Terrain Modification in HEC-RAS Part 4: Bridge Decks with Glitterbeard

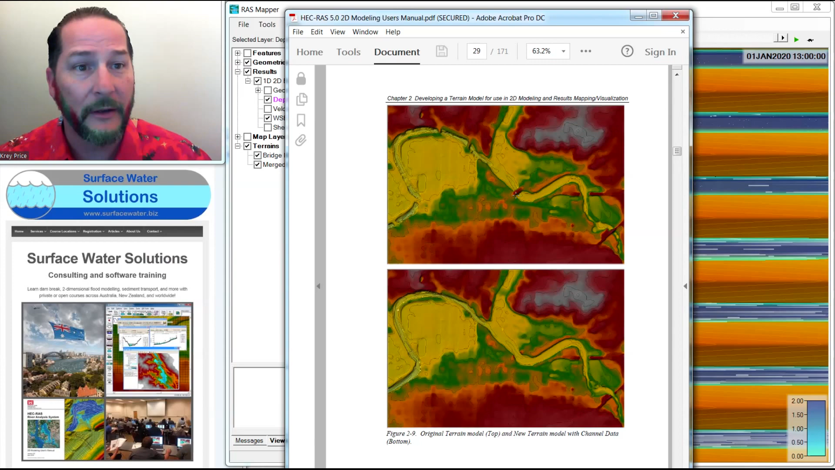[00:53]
This is the example where you had a bridge that's in the terrain and then you have a bridge that's not in the terrain. But I've had a few questions that people have asked about doing this, and even though it's in the manual, I thought I'd cover it to just show how simple it is.